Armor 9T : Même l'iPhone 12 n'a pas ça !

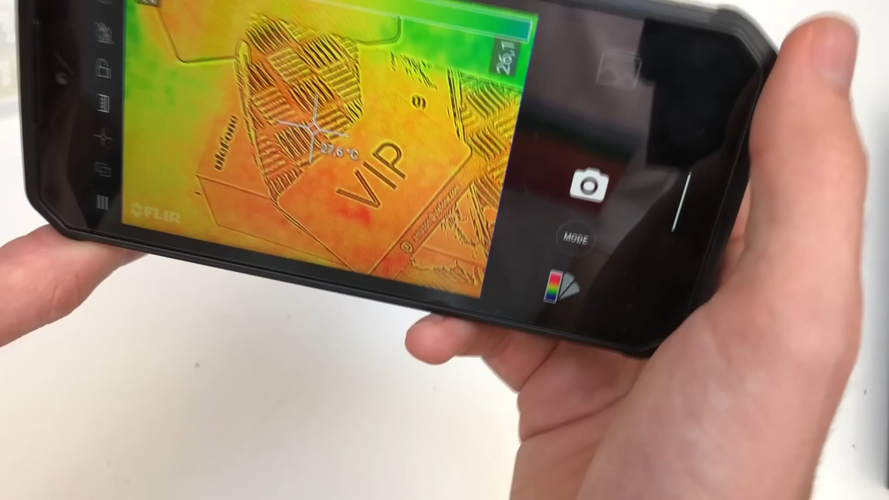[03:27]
Et sans grande surprise, elle fonctionne.
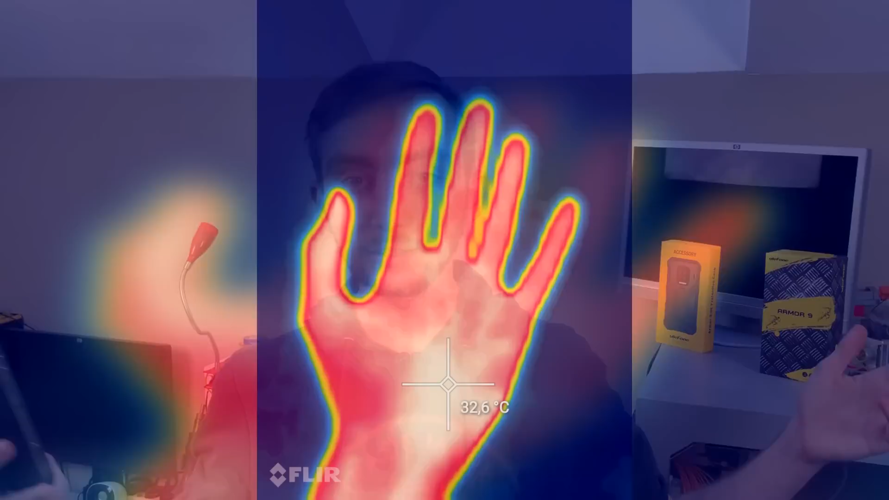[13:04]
On screen: spot 32.6°C
Et c'est génial parce qu'une caméra thermique, c'est un outil qui est super utile.
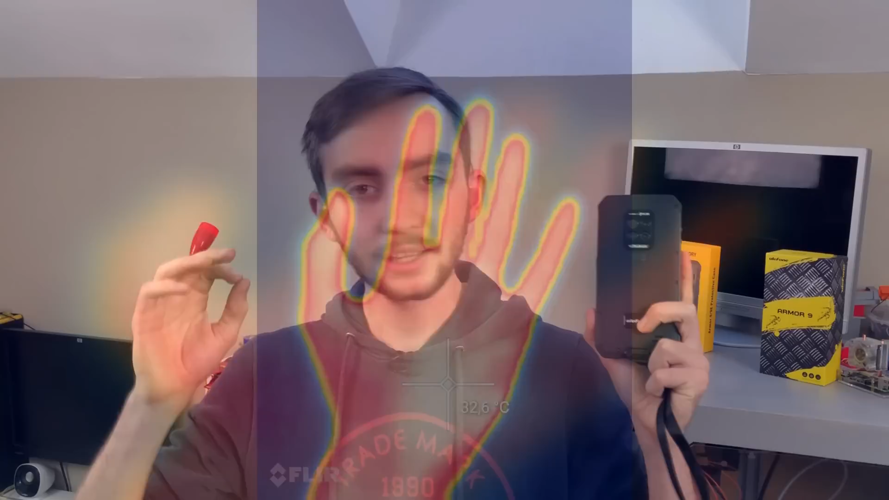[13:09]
D'ailleurs, je l'avais évoqué dans les commentaires d'une vidéo il y a quelques semaines de ça, quand j'ai réparé la carte mère ASRock, où j'avais dit qu'un outil qui aurait pu être extrêmement utile pour réparer cette carte mère,